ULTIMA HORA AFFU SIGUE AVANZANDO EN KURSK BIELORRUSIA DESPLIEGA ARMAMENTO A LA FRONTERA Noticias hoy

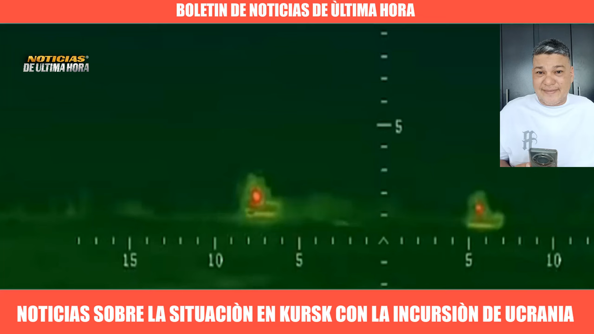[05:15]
convoyes rusos que están llegando para el pie de fuerza hacia la guardia fronteriza.